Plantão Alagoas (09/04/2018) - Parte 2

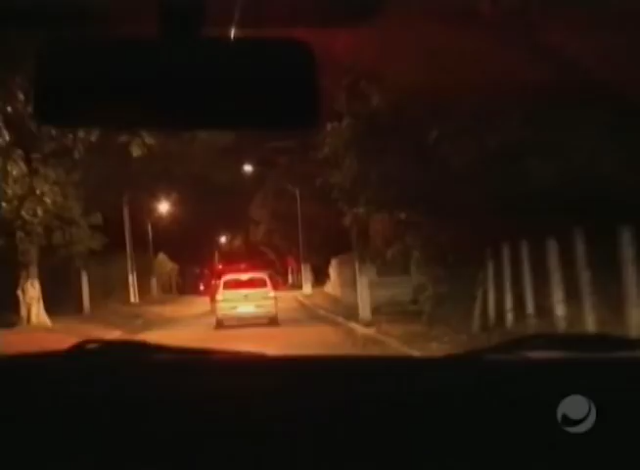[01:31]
Bota no ar, agora. O local difícil acesso, estamos indo até o local com o pessoal do IC, do IML e também a delegacia de homicídios.